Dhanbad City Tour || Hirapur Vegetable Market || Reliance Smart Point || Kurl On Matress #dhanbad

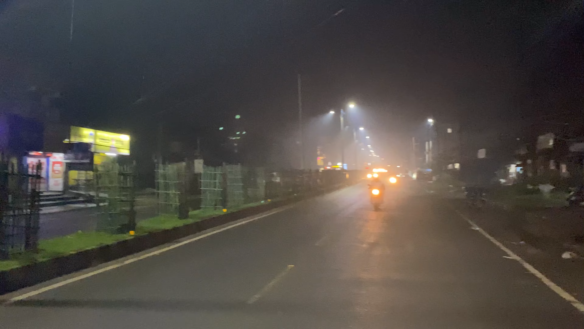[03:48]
अग� इस नहीं जाओ गए तो यह बर्टन
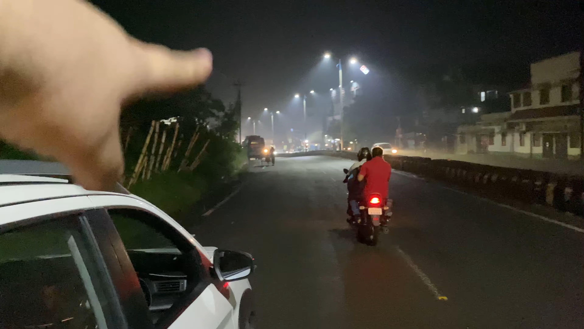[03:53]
का रस्ता आएगा यह डॉमिनो से बर्टन वाला तो गईज अभी हम वहां से निकल के इदर आया है यह जुकान यह शौप दिखाते हैं आपको यह शौप का नाम